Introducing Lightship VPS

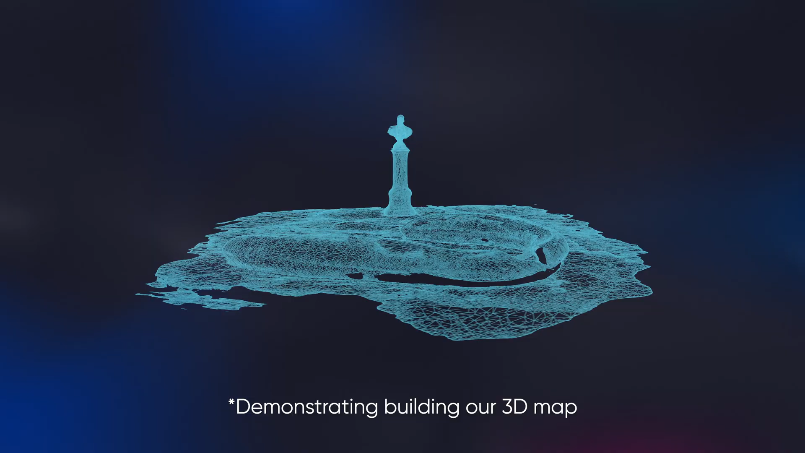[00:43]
Then, we process these data to construct an AR map of the world.